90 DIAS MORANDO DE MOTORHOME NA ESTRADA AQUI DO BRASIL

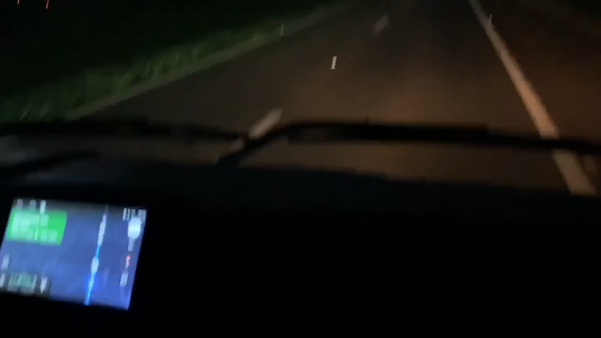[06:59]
E agora a gente está aqui numa reta. Ó, mostrando pra vocês aqui no GPS.
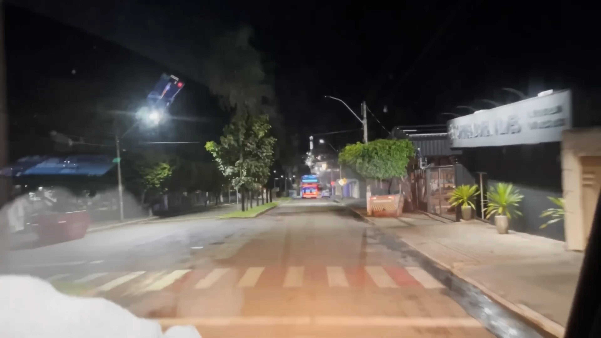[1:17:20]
E aí eu falei, será que é o caminhão do lixo?
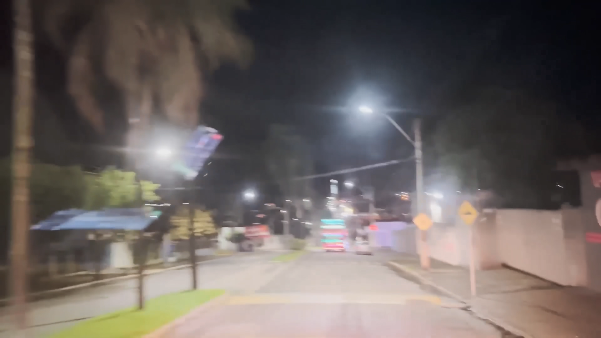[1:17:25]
Eu falei, achei carreta furacão, eu falei, será que é caminhão do lixo?
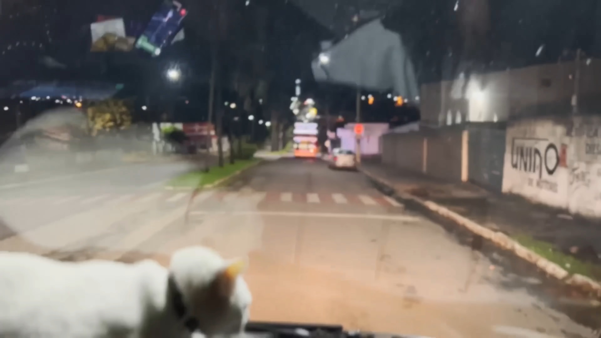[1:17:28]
É carreta furacão, é o Rafa? Não, é o caminhão do lixo. É o caminhão da Coca-Cola, de Natal?
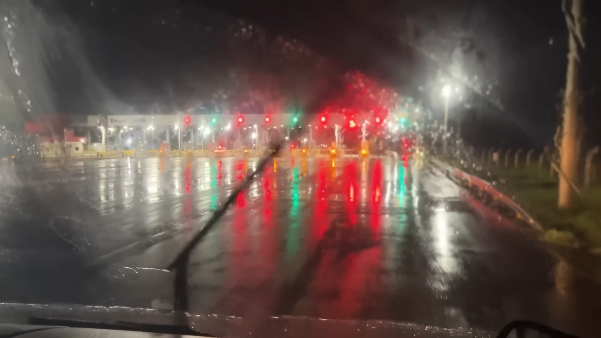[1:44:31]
Pedágiozinho, maravilhoso, motivante passar no pedágio.
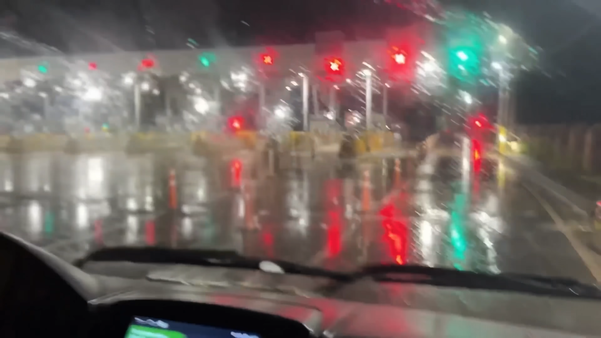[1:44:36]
Esse pedágio aqui, as estradas são horríveis.